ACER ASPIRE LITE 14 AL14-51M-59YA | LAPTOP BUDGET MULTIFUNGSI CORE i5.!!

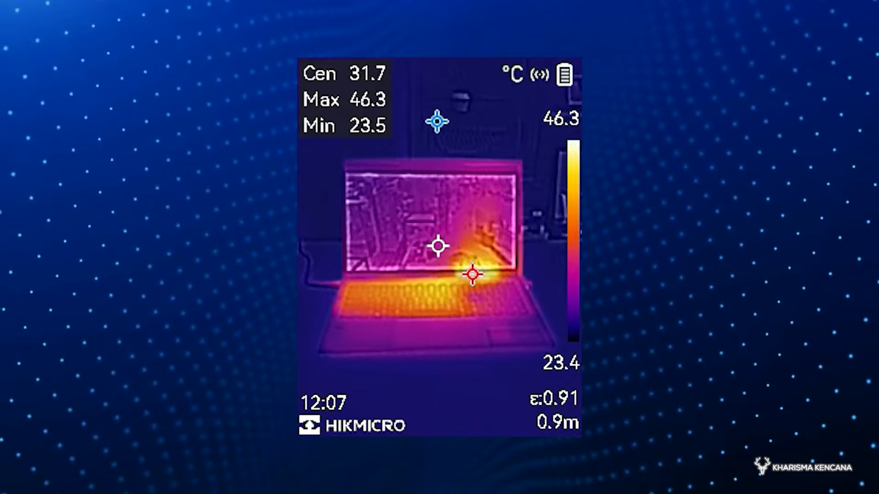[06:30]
On screen: max 46.3°C, min 23.5°C, scale top 46.3°C, scale bottom 23.4°C
Laptop ini cuma di angka 46 derajat Celcius. Dan hangatnya, dia itu cuma kerasa di bagian kiri, di bagian tengah keyboard ini, bro. Sisi yang lain, dia ini sangat dingin sekali. Lanjut, kita akan geser ke pengetesan benchmark sintetis dan juga gaming.